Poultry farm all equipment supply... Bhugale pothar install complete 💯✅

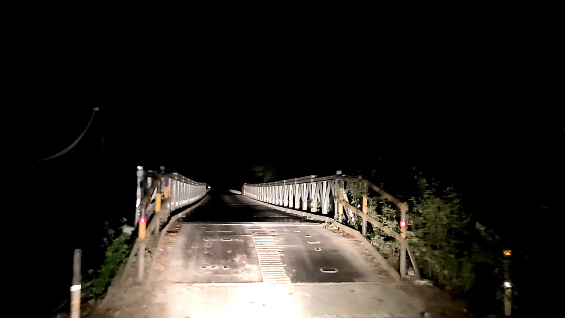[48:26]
দিশাং নদীর উপর আছে এখন দলং আপনাদের গম পাইছে আর সাইডত নতুন দলং হয় কনস্ট্রাকশনের কাম চলিয়ে আছে